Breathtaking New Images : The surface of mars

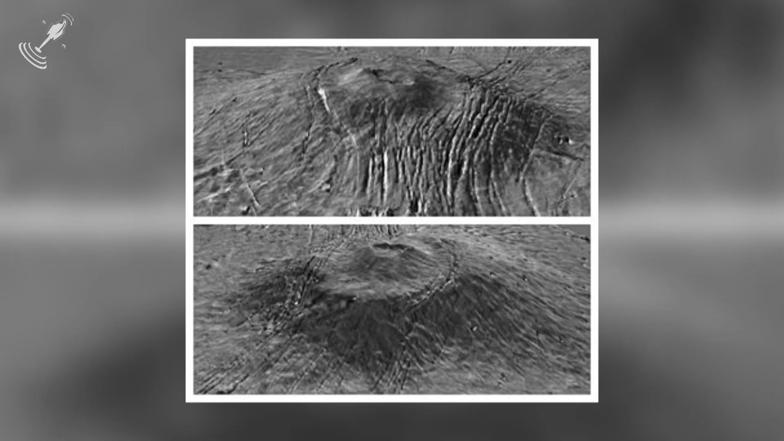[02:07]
known as the Alba Mons, which has a surface stretch of about 840 miles. A fossa is just simply a depression or some kind of hallow.